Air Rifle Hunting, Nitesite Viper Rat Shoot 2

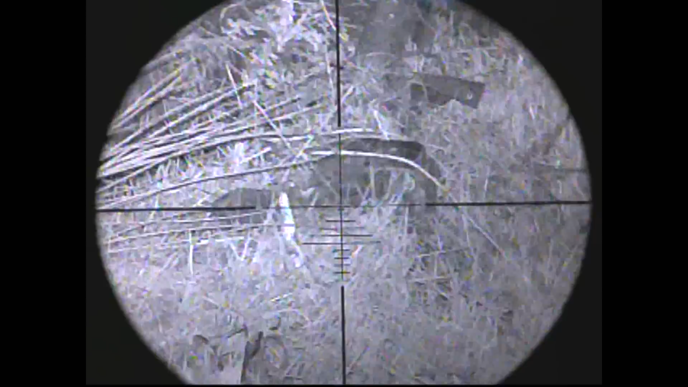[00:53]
fumes soon would but this turned out to be quite a good decision because even though the bank where the rats are built into is quite overgrown with weeds and briars there was gaps big enough in it to be able to pick the rats out and get shots off so I was hoping that things would brighten up and I would get a few before the night was over so you can see I've spotted the first rat of the night and I am thinking about trying to squeeze the shot off through the weeds there but I decided to wait and watch it to see where it was going to go there is a run down to the bottom
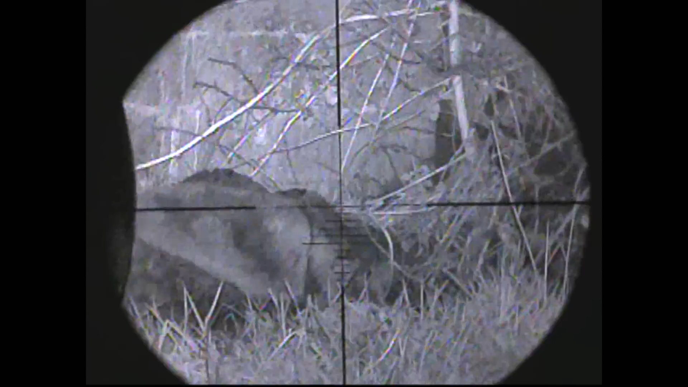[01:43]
so I didn't manage to get a shot off at it
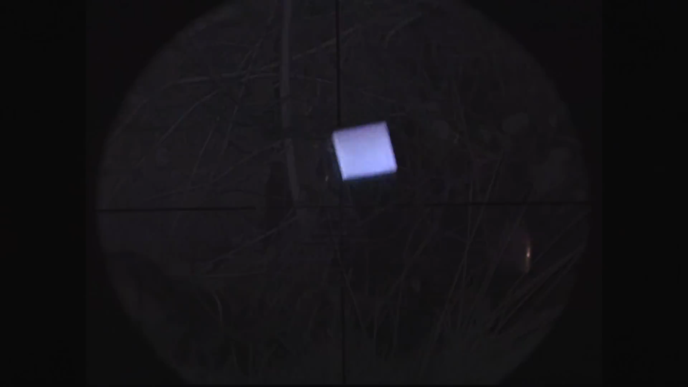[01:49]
so I went round to the mail house lifted a big handful of mail and put it down just in the cross hairs there in the open hoping that the next rat would come down along it
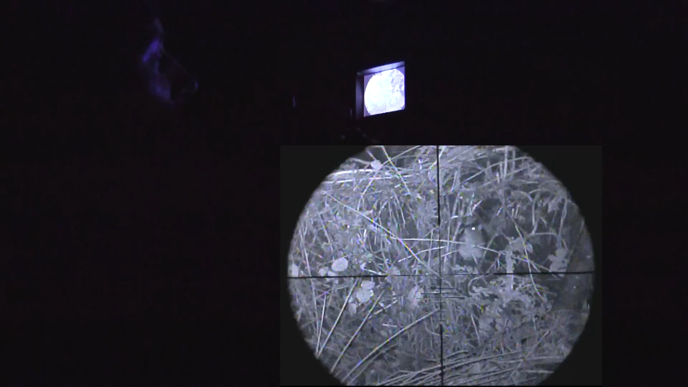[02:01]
smell the mail pause in a nice open area and give me a shot that was the theory anyway so after a while as you can see I spotted another rat a far bigger one this time and again instead of taking the shot I decided to wait and see if it would stop and eat the mail and give me a far easier shot now it definitely can smell the mail it's paused there it definitely knows there is something new but it's not for showing itself
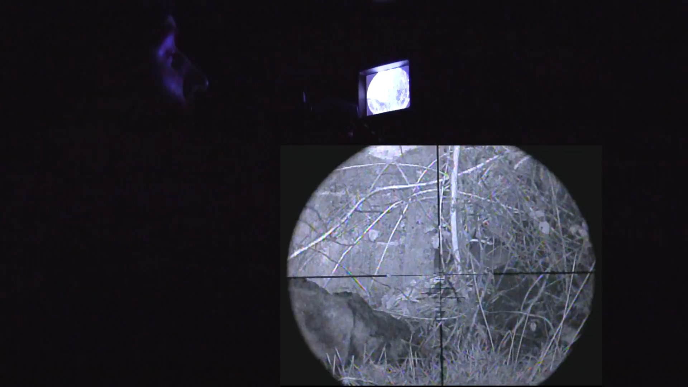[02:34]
I was waiting to see if it would poke its head out just that wee bit further along the edge of the path by the weeds
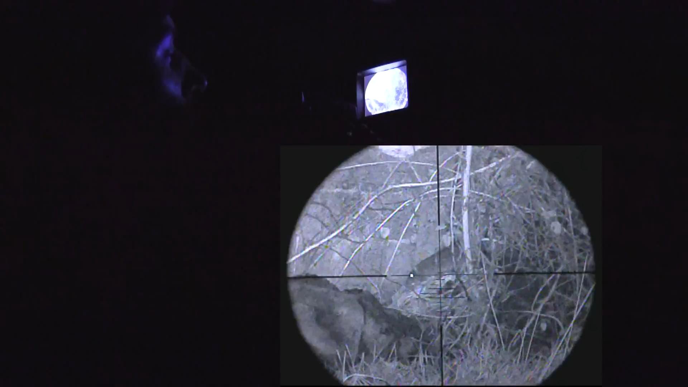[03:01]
the rat made a run for it and cleared off so what did I learn rats don't like pausing in open cover even if there is a nice food source so I waited a wee while longer and before long I could see a rat doing peekaboo up above the rock there in front of me
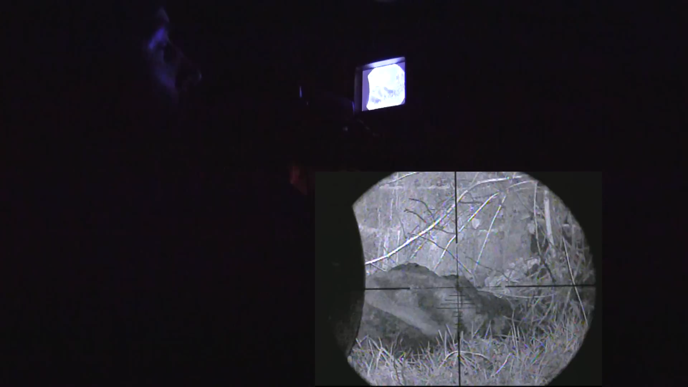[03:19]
so I kept a close eye on the area hoping that he would stick his head up again only for him to appear down at the bottom left hand corner of the rock and then disappear just as quick
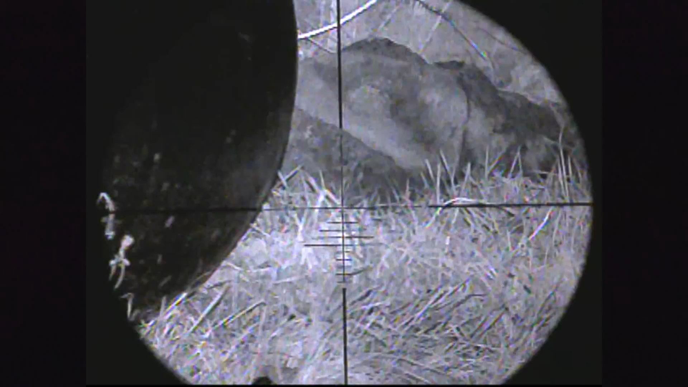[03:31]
but thankfully he decided to climb up on top of the rock and give me a perfect shot and I put it just in his ear hole
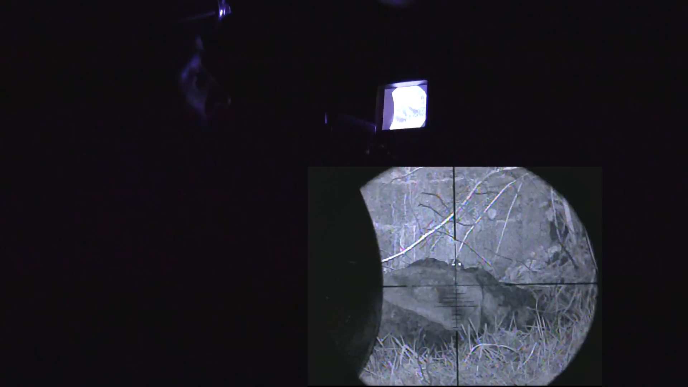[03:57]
so after a while I had another look see and again another rat or what I thought was a rat I wasn't 100% sure so I held my fire just in case there are one or two cats knocking about here but I think you,
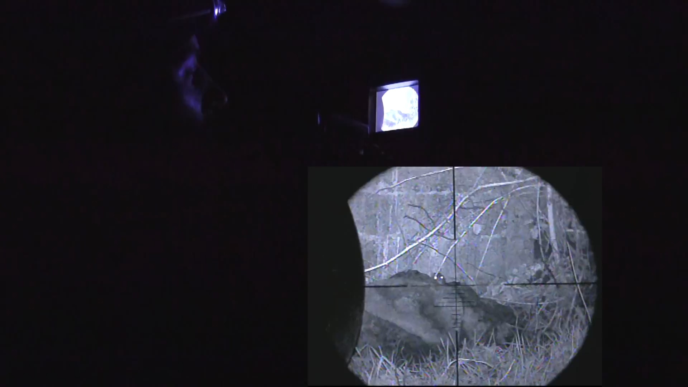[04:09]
me and everybody else knows that that was a rat I was just being a little too cautious and after a while he ducked down out of sight so I gave a little mouse squeak to see if it would pop his head back up and sure enough he did and disappeared just as quick again
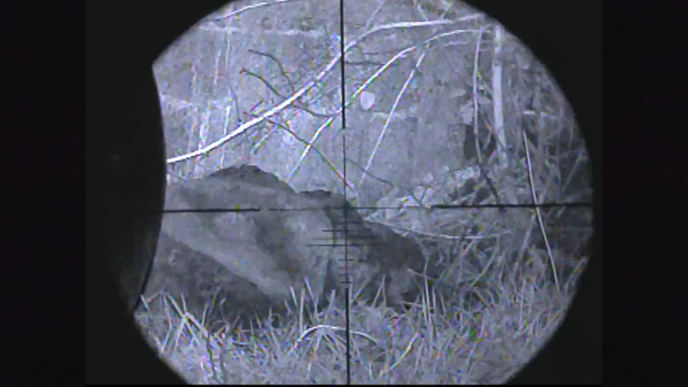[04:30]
but after a few more sharp mouse squeaks he popped up on the rock just like the one before him and I put another one down for the night
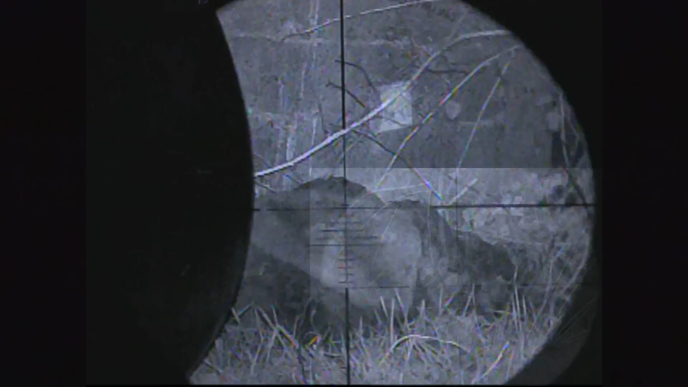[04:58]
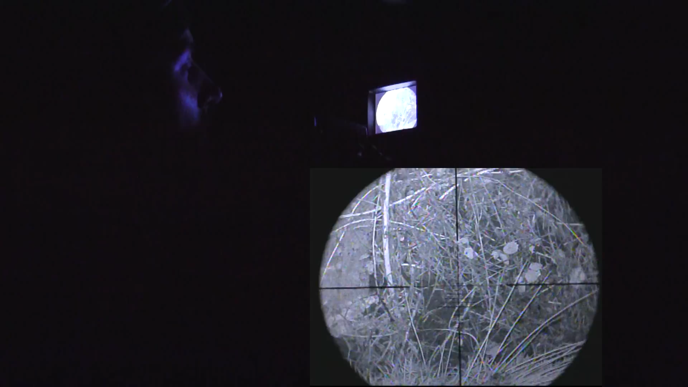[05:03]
so after another few more minutes I decided to scan around the area again
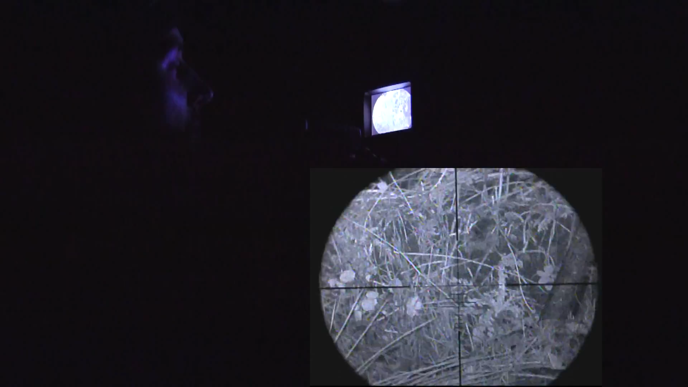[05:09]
there's a lot of weeds and a lot of rubbish here to try and spot rats through
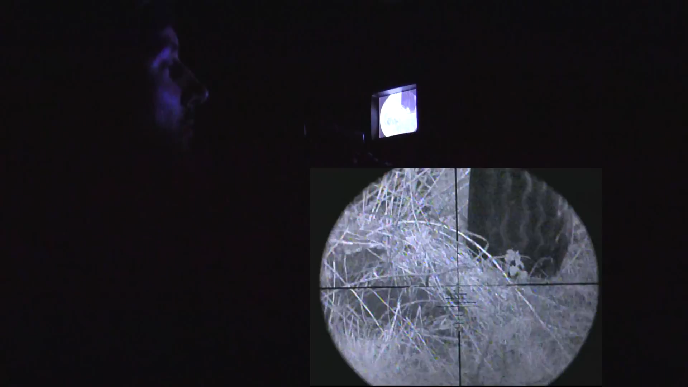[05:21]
and I sat at the cover of the other side of the path and saw what I thought
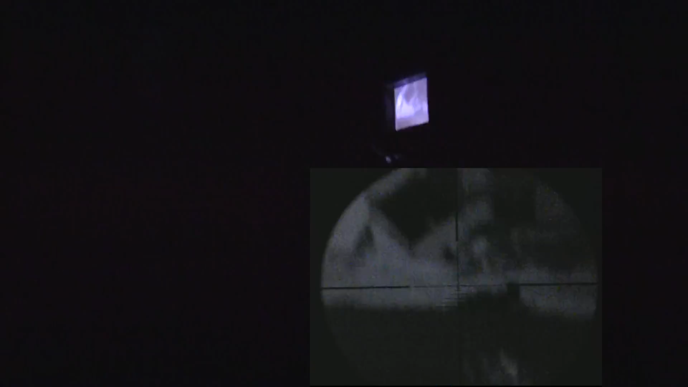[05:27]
was the farmer's dog and then realised all of a sudden it's a fox
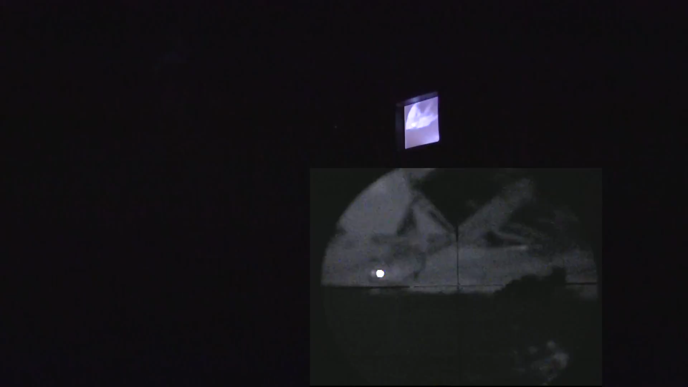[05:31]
so I hurriedly got him in focus only for him to disappear